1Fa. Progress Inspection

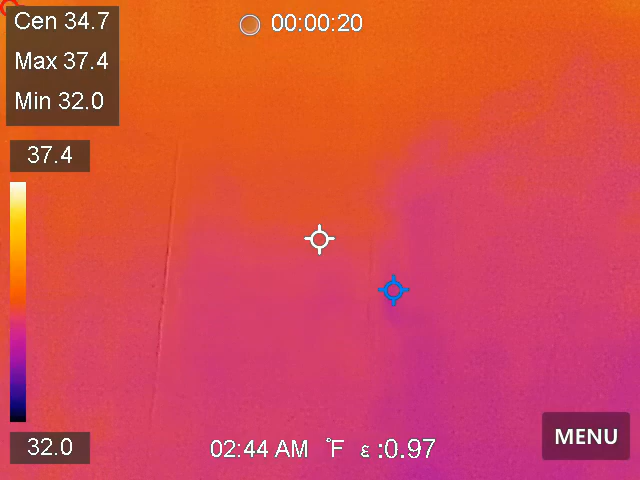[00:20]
On screen: spot 34.7°F, max 37.4°F, min 32.0°F, scale top 37.4°F, scale bottom 32.0°F
here where we found leaks before from the clothes dryer vent that vent over there you can't really see it that is for the water heater where the water heater will be right here the laundry is on this side of this wall on the vent goes that way and I am not finding any moisture markers